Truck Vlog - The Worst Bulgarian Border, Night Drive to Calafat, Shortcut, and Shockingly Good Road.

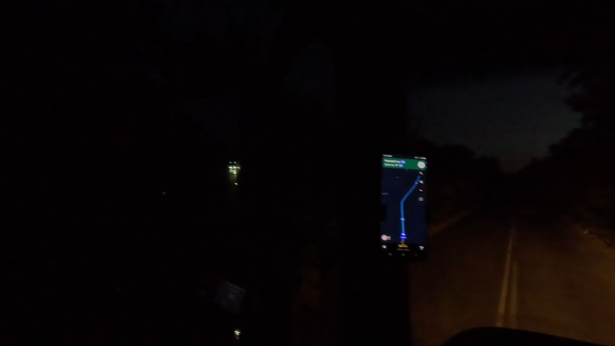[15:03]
the guy is overtaking me yes he is in rush we are not we are not i mean we want to cross it as fast as possible but you know i wish to live at the same time okay so we are on this road and we have 50 kilometers to mezdra city and we have to somehow pass as you can see it's very
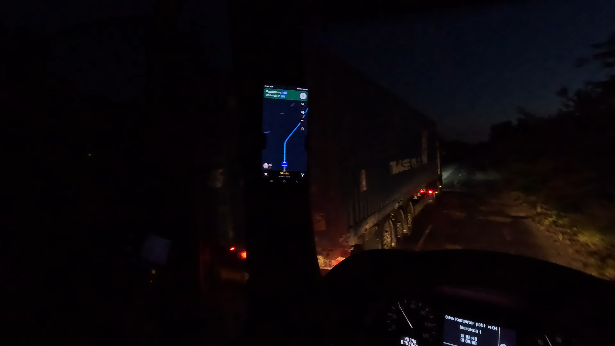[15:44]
without bad quality of tarmac damn there's a truck behind me so i feel good you know i feel a bit better because there's a truck behind me but i wish to have this truck in front of me seriously i think i will let him overtake me if he has balls to do it
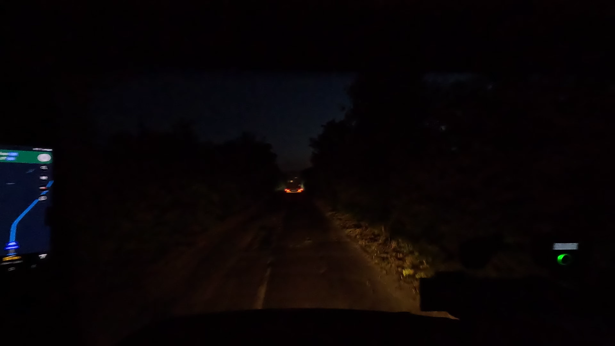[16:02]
like right now we are driving 45 i don't know if we're gonna drive faster because i don't know this road yeah he is
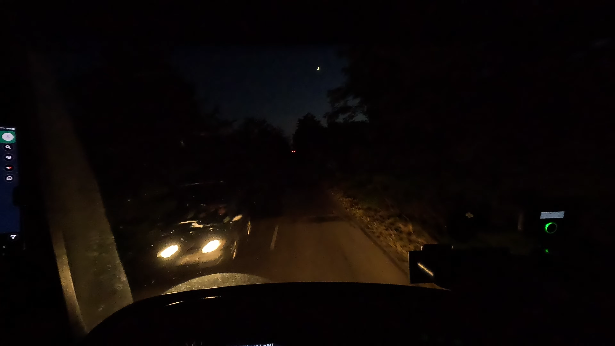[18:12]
and those bushes are very close to the right to the left damn that was bad i hope that we are not going to have some wild animals you know jumping in front of my truck yeah there's a car behind me but yeah like for cars it is normal to use this road but for trucks like i don't know i don't know like we had
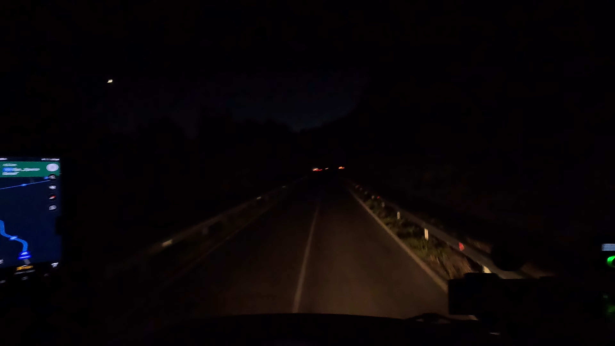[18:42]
like no restrictions uh speaking about weight right so that's okay so i'm sure that we can pass with our truck with arrow okay i will try to oh wow the guy is overtaking me yes he is going
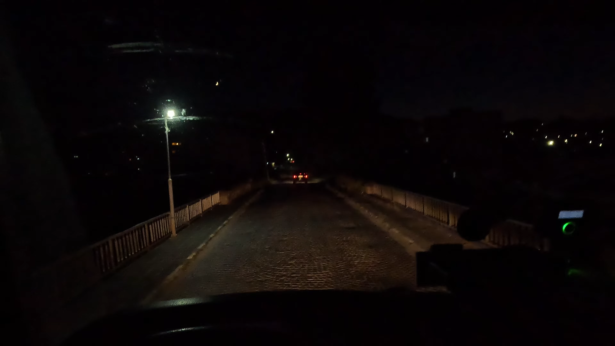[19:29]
it's like a german road you know like wow not even a single bump damn damn wow hey god i'm so shocked you know i'm like that's very suspicious you know like what is happening here you know what is happening here we have still uh 34 kilometers to mezdra
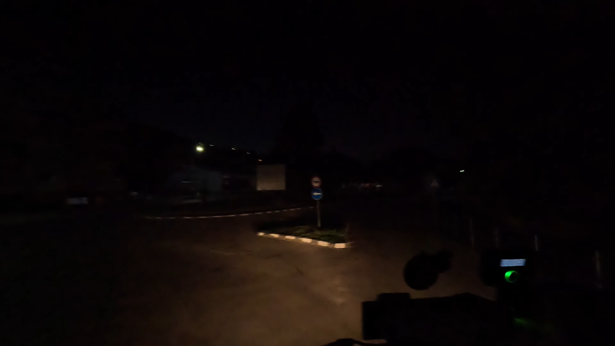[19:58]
wow like i'm not going fast because like i'm afraid that anytime this road will end you know and i will hit some rough tarmac
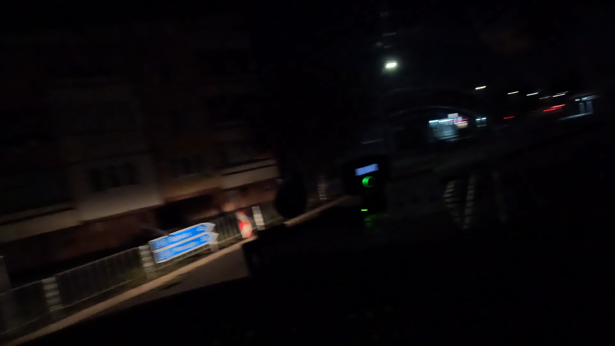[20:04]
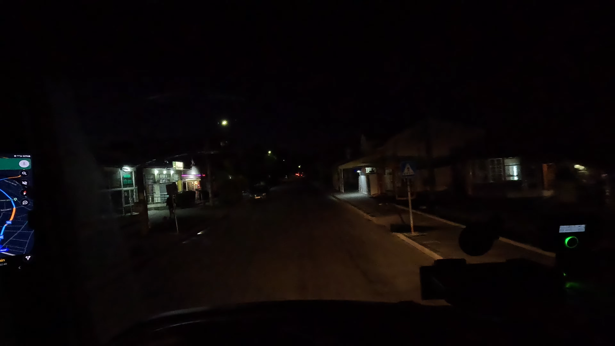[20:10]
i will floor it even i will floor it damn okay so we are in some city crossing some bridge and the road is a bit you know
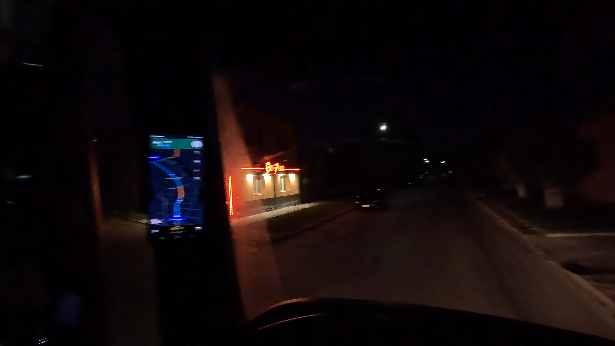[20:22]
bumpy whoa whoa whoa we have some crossing section here slowly yeah it's basically empty uh 29 kilometers left
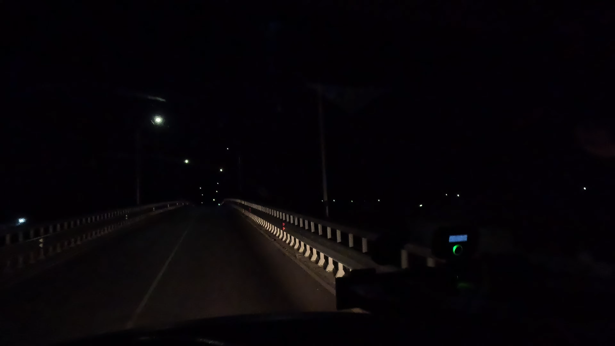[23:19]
yeah we're supposed to yeah go here vidin yeah yeah that's that's our road you know that's our road oh it was hard to turn look people are not sleeping yet slowly i'm trying to you know be close to this truck because he will know how to go later in the mesdra city and i don't know that's the problem
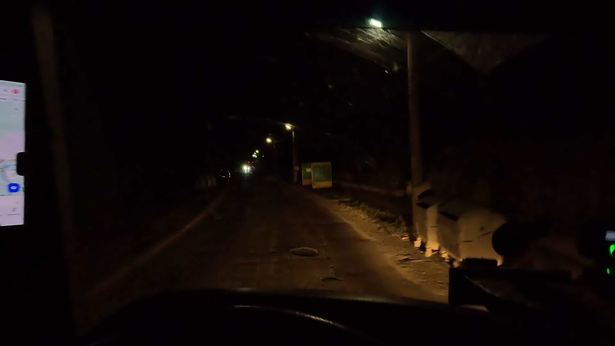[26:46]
Okay, so we are passing Mezdra city and look, something like that, that's a horse, yeah, that's a horse, nice, and yeah,
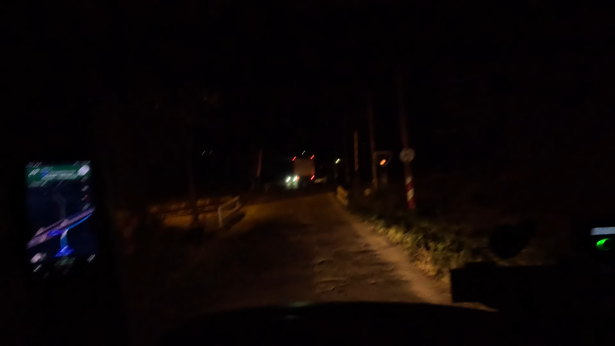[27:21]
I have some signs, you know, we have some signs telling us that we're supposed to go here, if we want to get to Calafat, so that's what we are doing,
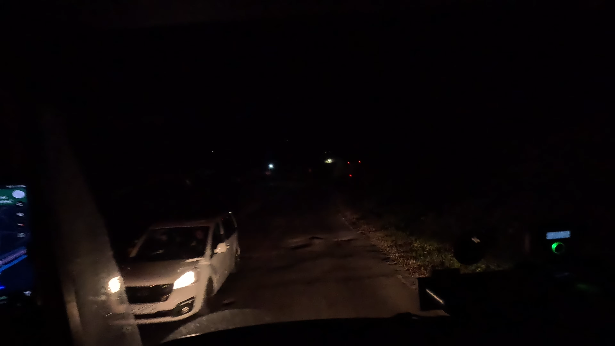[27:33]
and let's see, okay, so as you can see, we have Vidin here, and yeah, we are just going, because I don't know who is having the right to go as a first one,
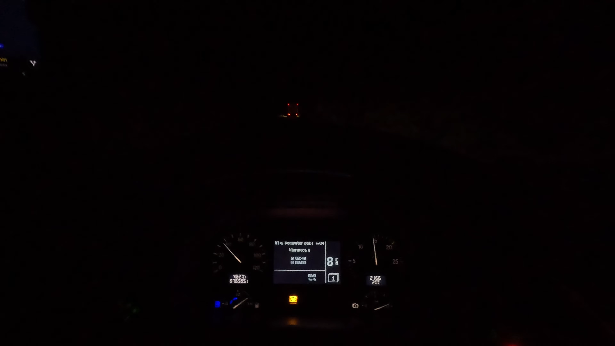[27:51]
but as a truck, I guess that we have, we have something here, last part of the road is, it's atypical, you know, like, not so rude, but it's nice that we have it, okay, we have rails, and we are going, yeah, they will wait,
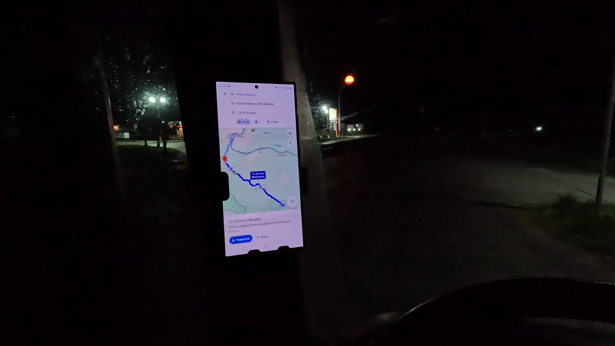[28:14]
they have time, we haven't got time,
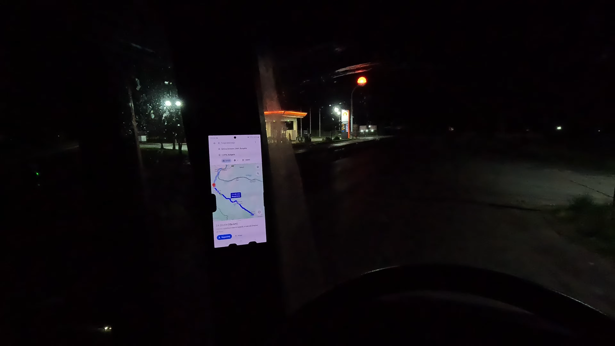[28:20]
and here we are entering the road that I already know, yes, that's the typical road to Vidin, to Calafat, so that's okay, I'm driving almost four hours, so it would be nice to take a break somewhere, unfortunately, it's going to be 45 minutes break, yeah, so we are going to stop